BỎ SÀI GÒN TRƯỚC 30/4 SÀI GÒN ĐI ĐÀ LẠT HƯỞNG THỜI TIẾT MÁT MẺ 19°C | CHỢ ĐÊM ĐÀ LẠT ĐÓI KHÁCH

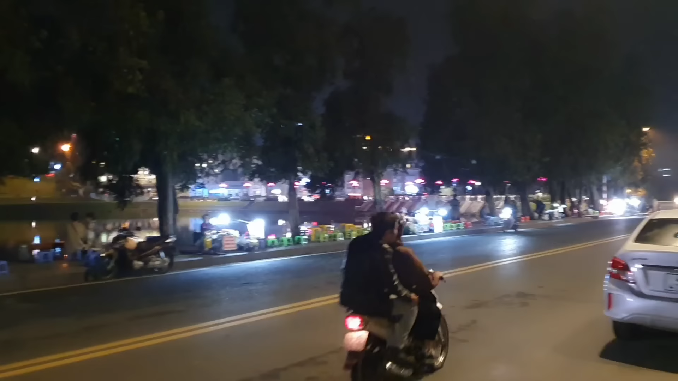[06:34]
Nơi mình, các bạn nhìn phía trước mặt đây này, đang là Hồ Xuân Hương.